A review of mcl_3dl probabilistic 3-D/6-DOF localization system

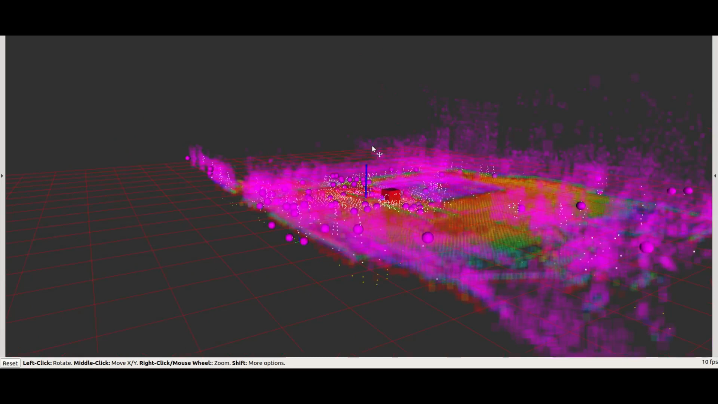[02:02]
So, in this case, as you can see, we have supposedly a robot that is moving around an environment which was previously mapped. And using that information, it's able to position itself.
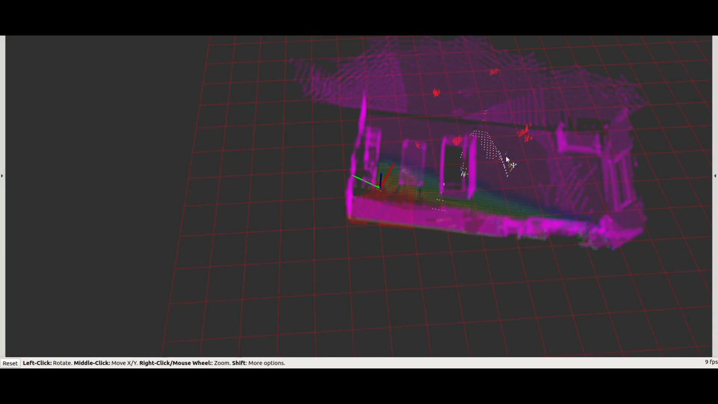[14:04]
And there we go. So, as you can see, the localization, it's not very good. And we can estimate if we want, but... As you can see, we have it there. So...
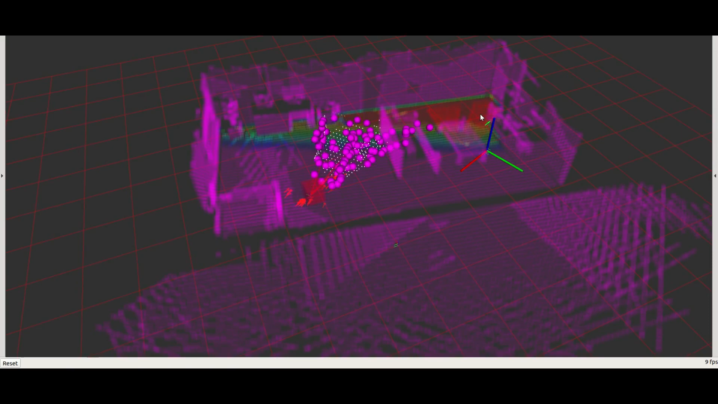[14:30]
We can estimate the pose, but it's getting a bit weird.
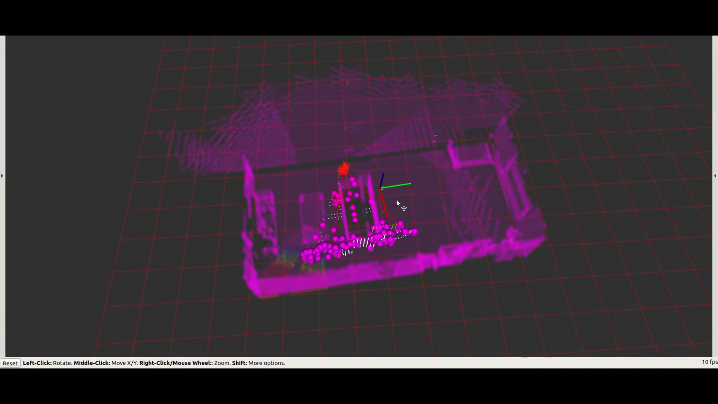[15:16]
And there you go. So... It's telling us that it's here, but basically, it's not there.